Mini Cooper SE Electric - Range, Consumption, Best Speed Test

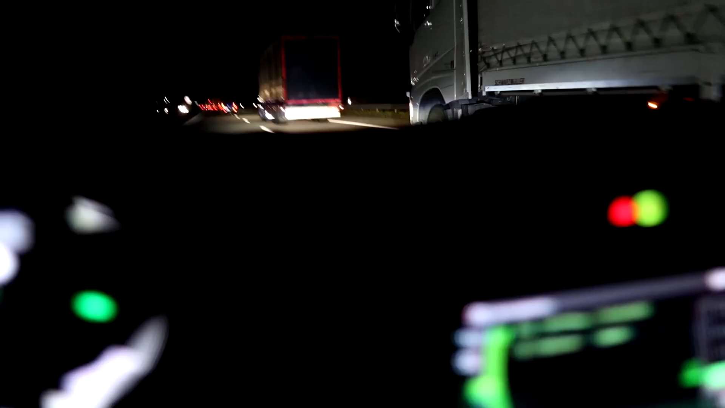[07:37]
Consumption is getting a bit lower, that's nice, totally dark,